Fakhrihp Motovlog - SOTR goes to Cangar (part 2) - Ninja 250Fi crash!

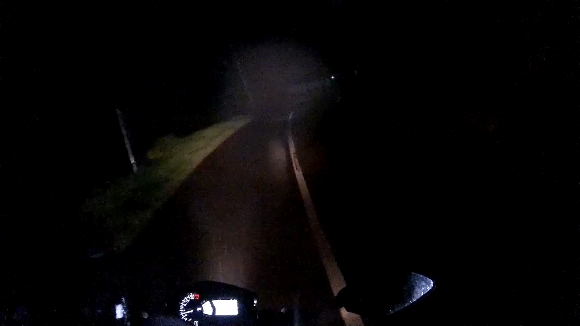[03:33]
sekarang udah jam 1 kita ngejar tempat sahurnya supaya gak kesiangan karena biasanya karena karena wah kabut banget nih kabut banget parah pelan-pelan
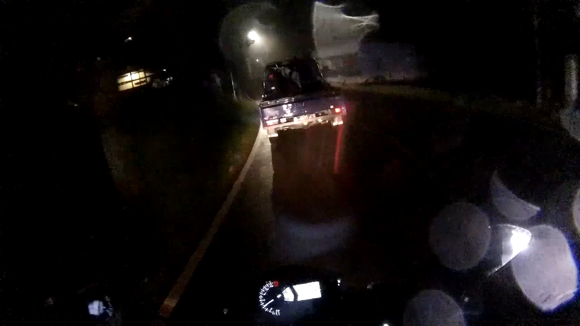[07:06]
ya mudah-mudahan bisa dibawa pulang motornya walaupun dengan keadaan pelan-pelan ya gak pake rem gak pake rem belakang
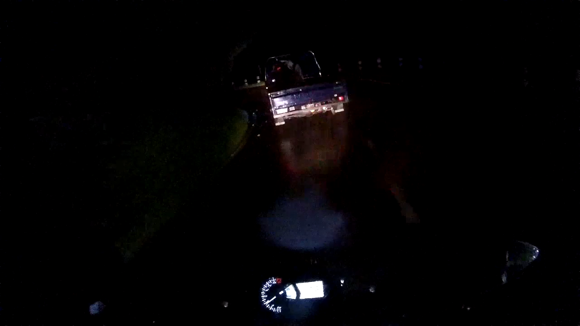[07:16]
dan disini tuasanya gerimis-gerimis mesra dan udara pun semakin dingin ini dingin banget badan gue gendut gak gak bisa menahan dinginnya karena ini
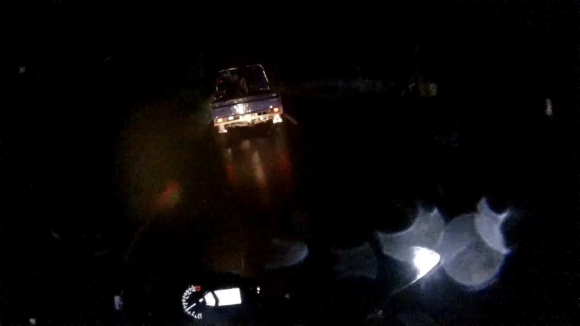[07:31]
in the middle of the jungle kayaknya ini kaki gunung deh jelanya belok-belok terus nanjak turun naik turun ya mungkin setelah ini kayaknya kita sahurnya ya seadanya gak sampai ke tempat tujuan